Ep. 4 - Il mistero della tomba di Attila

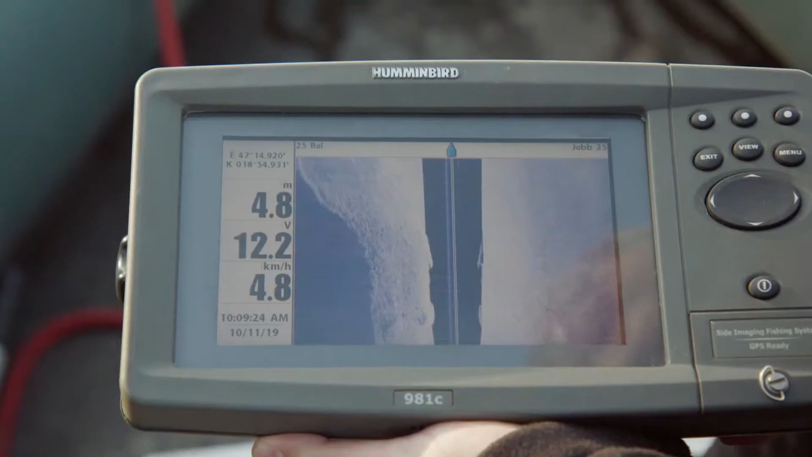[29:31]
On screen: depth 4.8 m, speed 4.8 km/h
destra che a sinistra della barca riusciamo a vedere tutto ciò che emerge leggermente dal fondale
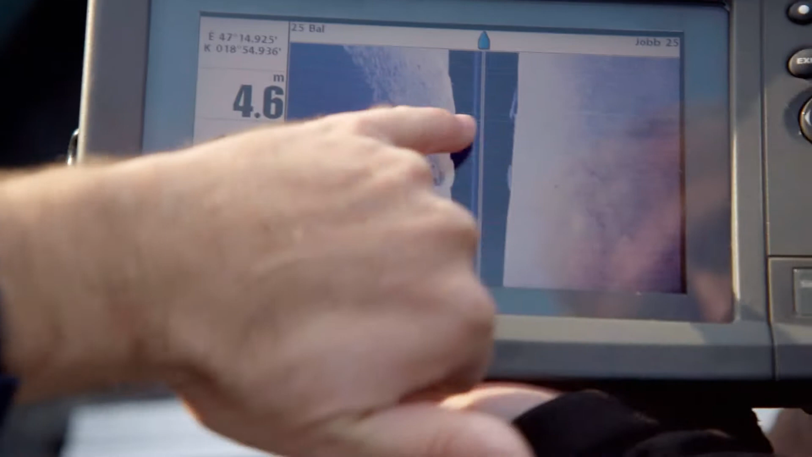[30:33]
On screen: depth 4.6 m
questo è il punto dove dobbiamo immergerci credo che sia un ottimo posto perché non c'è corrente la profondità è di soli 4 metri e 70